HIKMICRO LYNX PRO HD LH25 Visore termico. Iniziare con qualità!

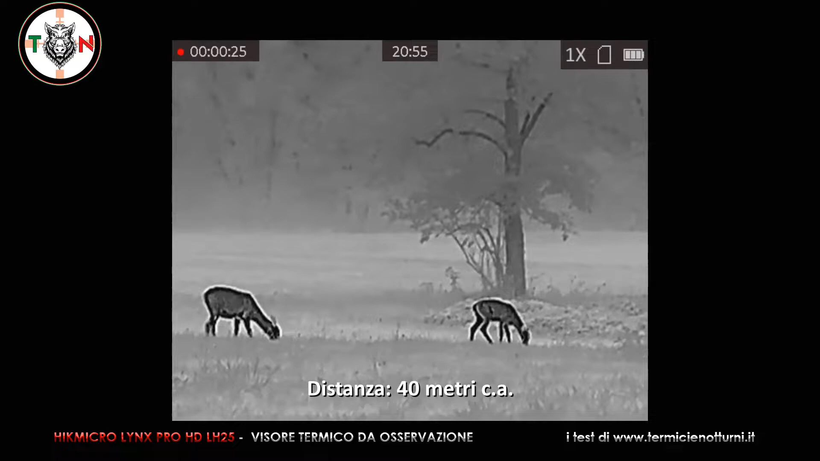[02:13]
grado ed indicherebbe la distanza angolare minima tra due oggetti sufficiente per distinguerli come separati. All'atto pratico quindi e non solo teoricamente, l'aumento di potere risolutivo del modello da 25 mm a parità di sensore e di software è decisamente visibile. L'oculare proietta l'immagine del display LCOS
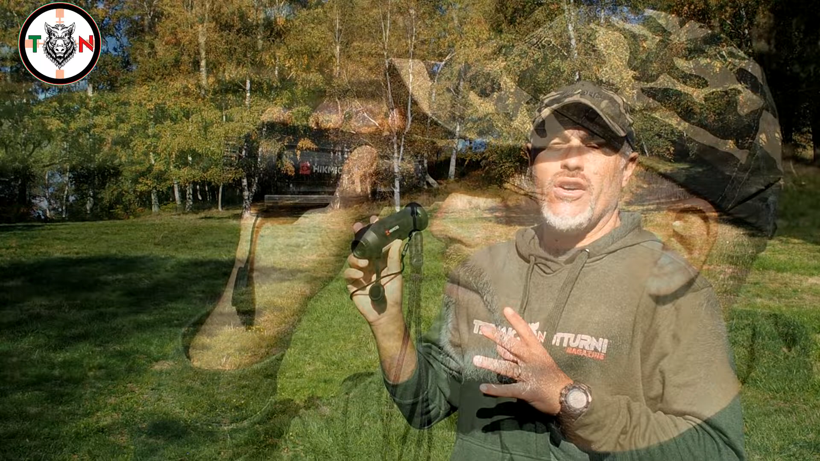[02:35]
da 1280x960 pixel.
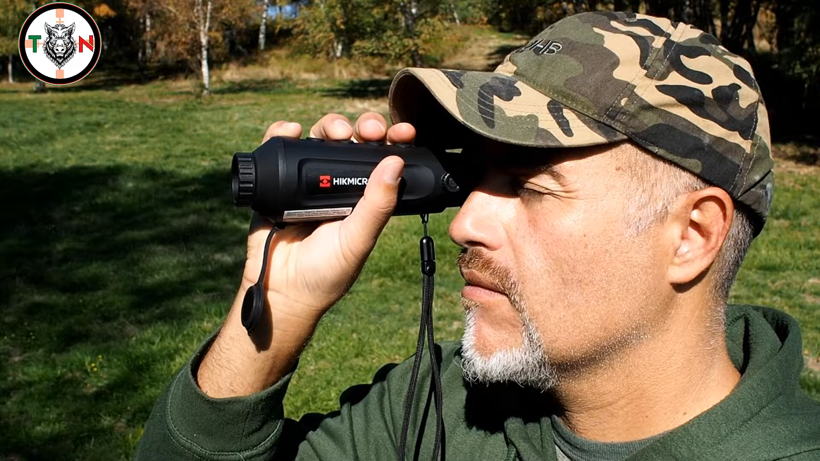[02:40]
L'aggiornamento delle immagini sullo schermo è ottimale anche durante la fase di inseguimento degli animali.
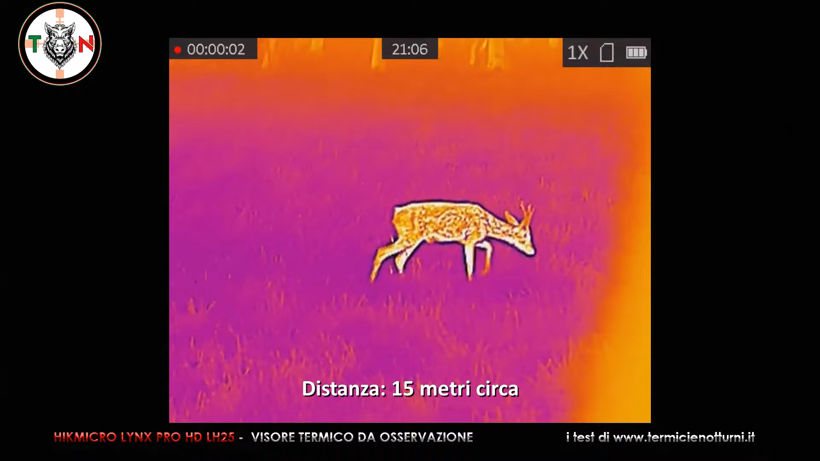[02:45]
regolando attettamente la luminosità in base alle proprie esigenze è possibile utilizzarlo per molto tempo,
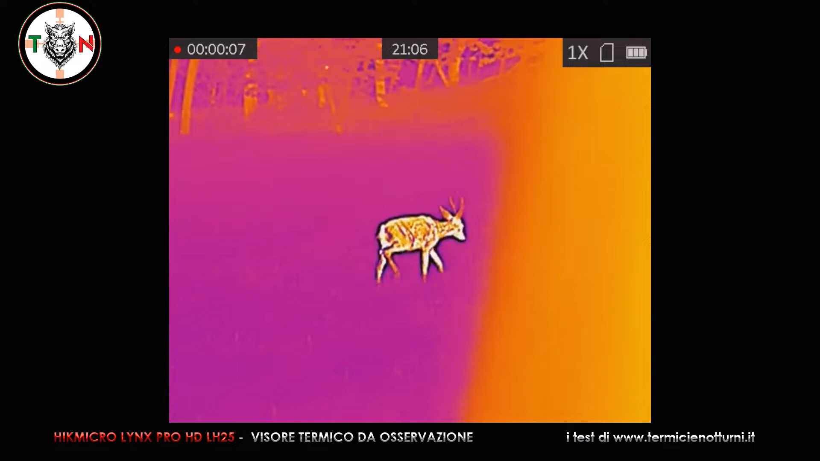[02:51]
anche se consiglio come sempre di fare delle pause ogni 10 minuti per riposare la vista.
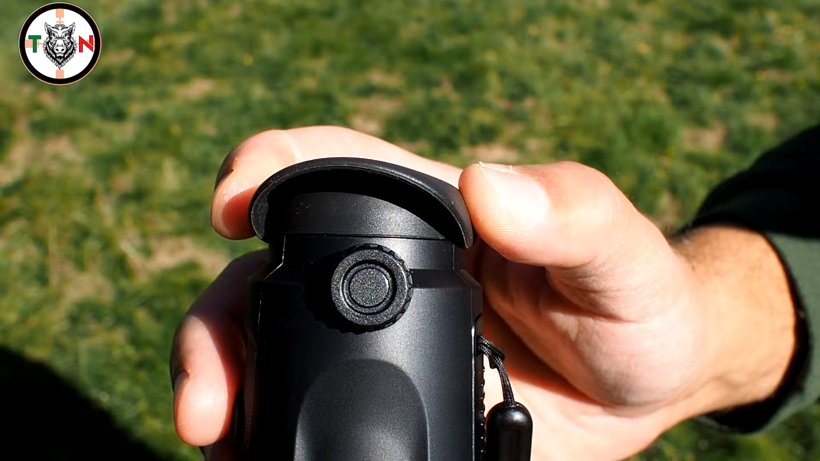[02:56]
Il paraluce dell'oculare è retrattile ed è composto da materiale morbido che facilita il comfort di utilizzo e consente anche ai portatori di occhiali di sfruttarne l'estrazione pupillare. Il sensore è identico al modello da 19 mm di diametro,
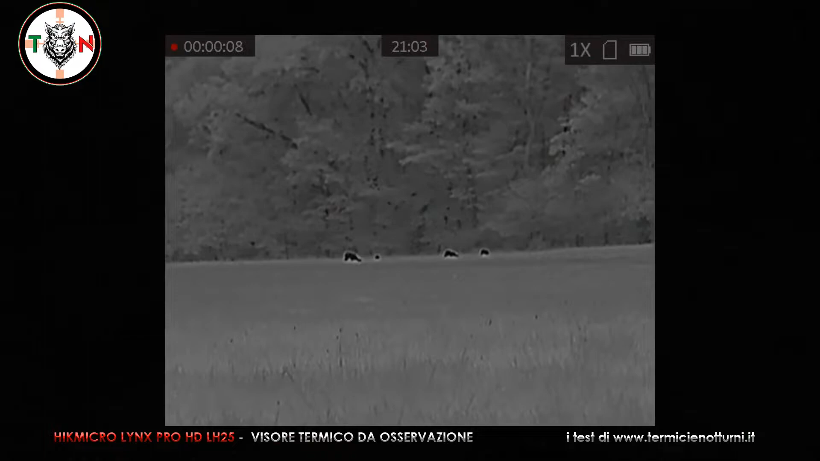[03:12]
quindi è un sensore che fornisce una risoluzione di 384 pixel per 288.
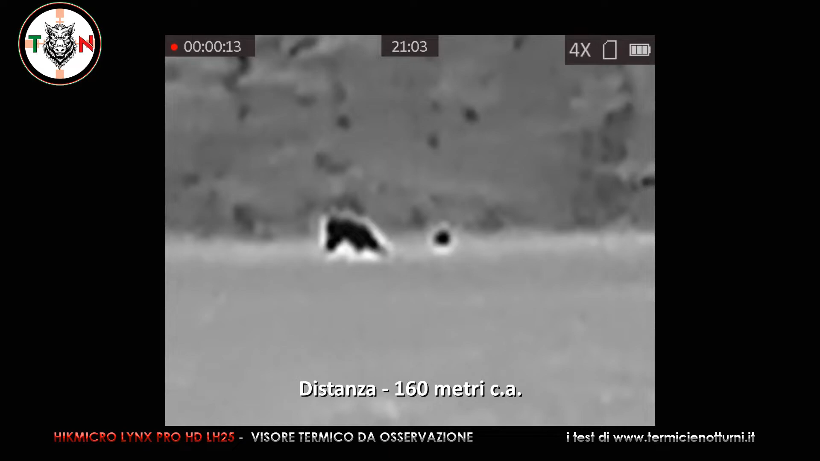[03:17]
Tuttavia grazie all'obiettivo di maggior focale il campo di vista è diminuito da 13,8 x 10,4 gradi a 10,5 x 7,9,
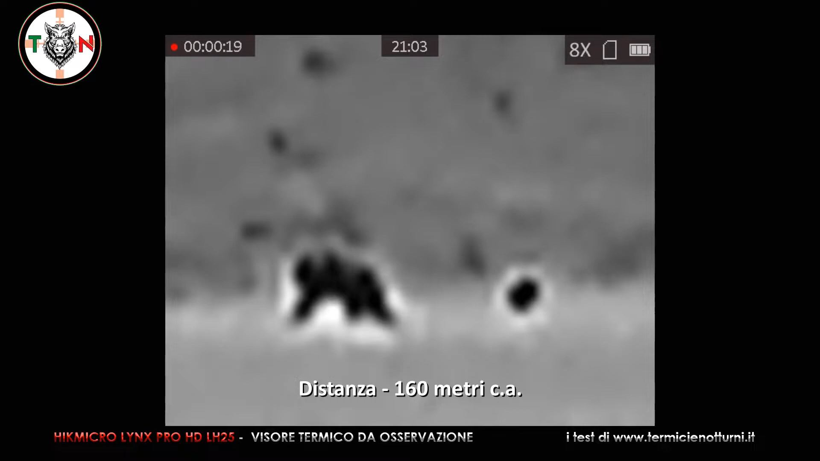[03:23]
anche perché ha aumentato l'ingrandimento.
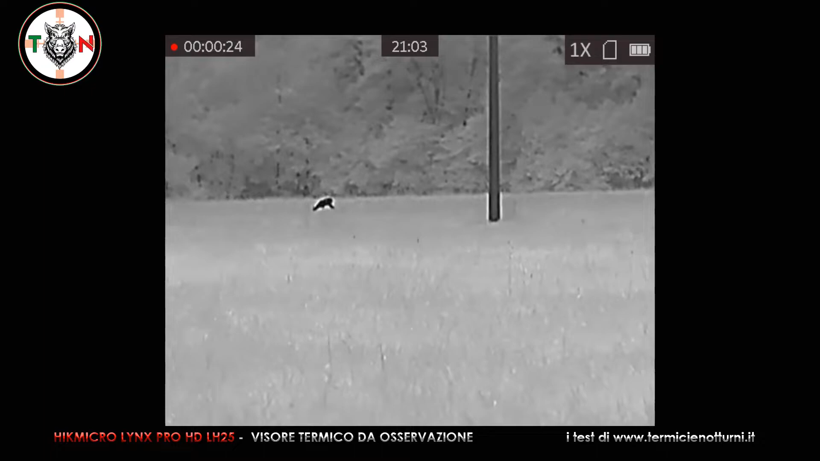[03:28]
Fornisce sempre un pixel pitch di 12 micrometri e un valore NdT che è inferiore 35 mK a 25 gradi,
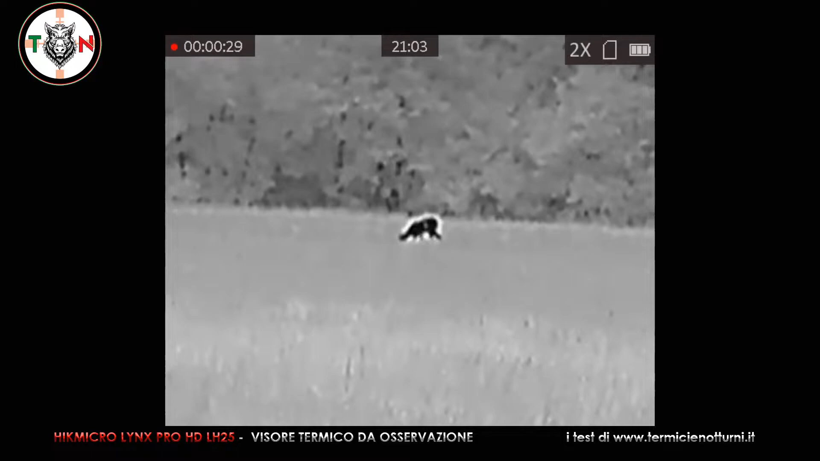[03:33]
con l'obiettivo ovviamente in dotazione aperto a F1.
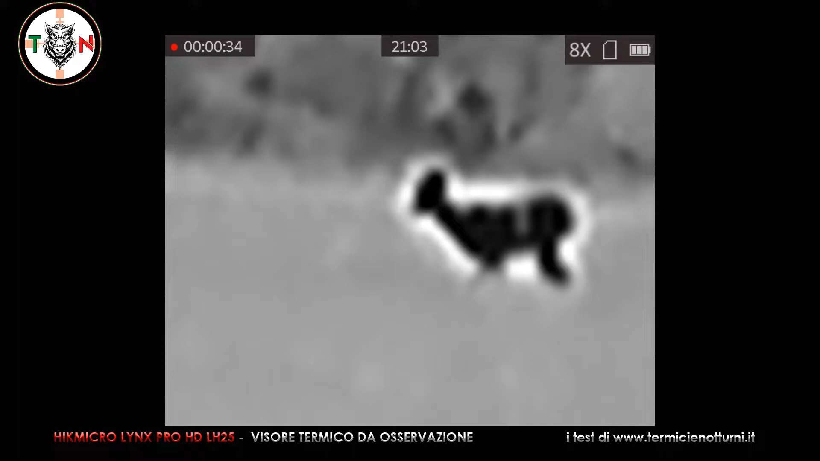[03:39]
Le immagini fornite sono nitide e contrastate, visibilmente più dettagliate,
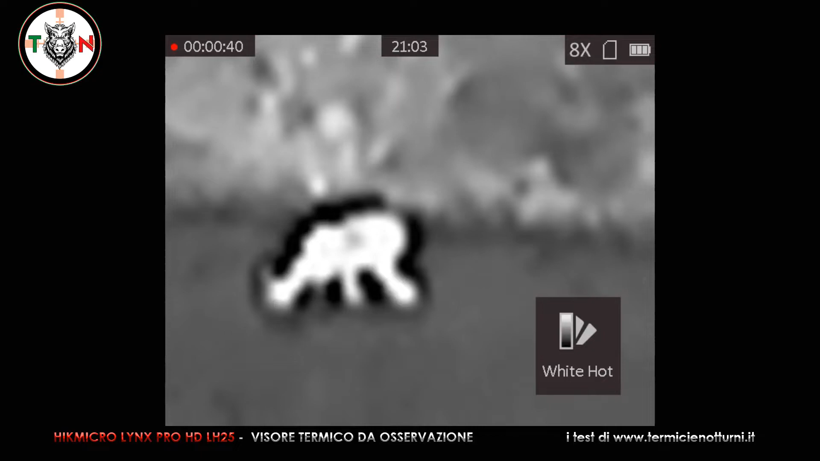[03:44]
già verso i 50-80 metri rispetto al modello da 19 mm di diametro.
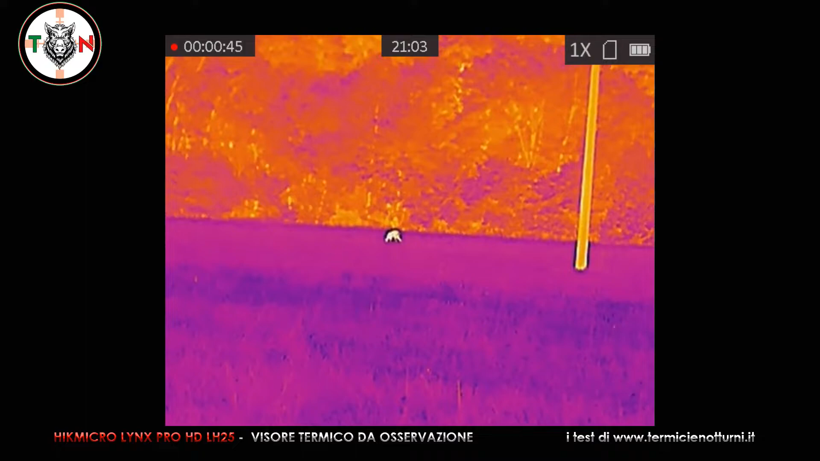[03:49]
I progettisti hanno deciso di optare per una memoria integrata da 8 GB.
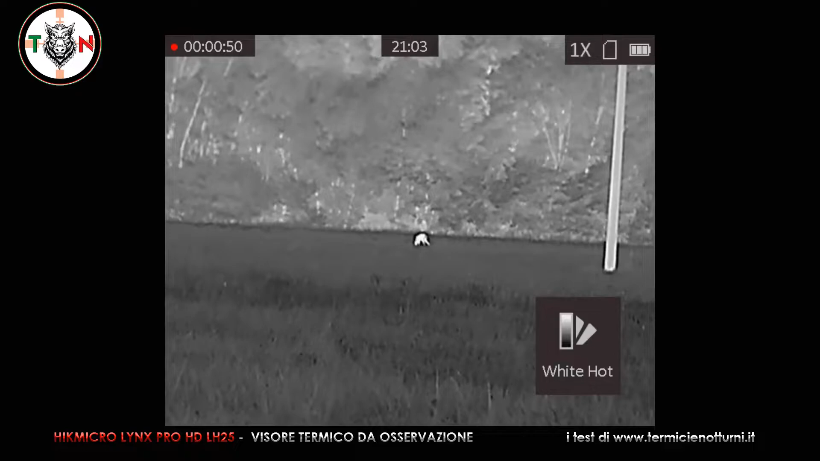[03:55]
Non è possibile utilizzare schede esterne microSD. Un'immagine in bianco e nero vi posso dire che pesa in media 40 KB, mentre un filmato di 26 secondi,
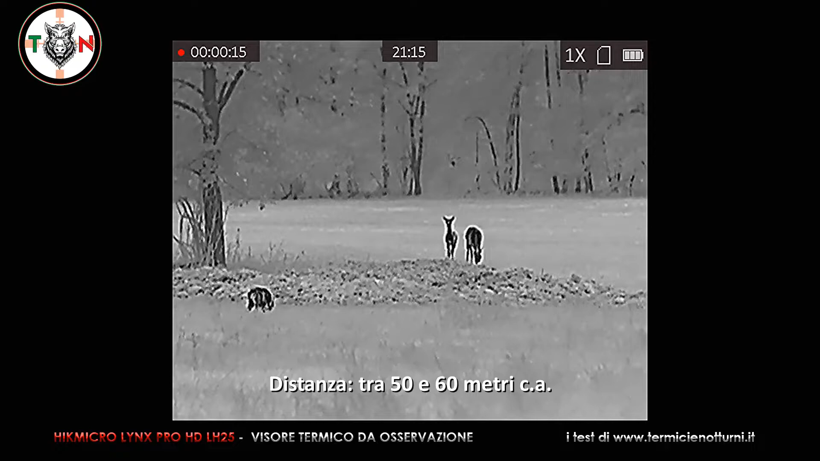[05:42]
Direi che siamo passati dai 100-150 metri ai 150-180 metri. Come potrete vedere nella video recensione anche i cervi a media distanza
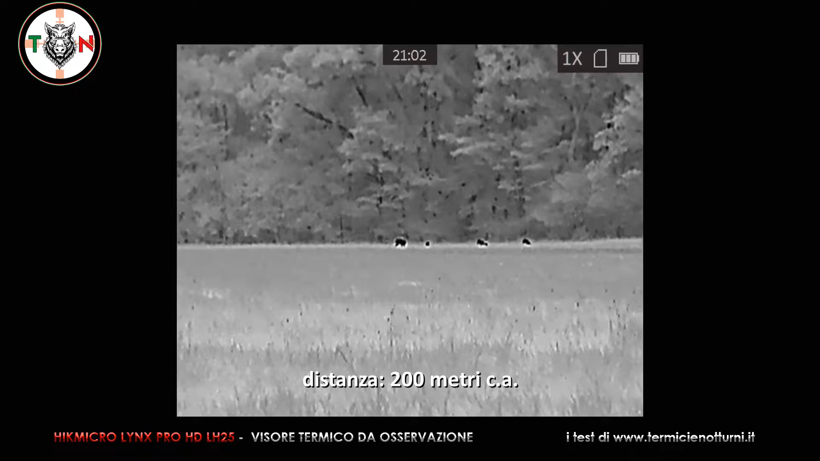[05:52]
infatti offrono una buona percezione del dettaglio che si estende sino a circa 200-220 metri.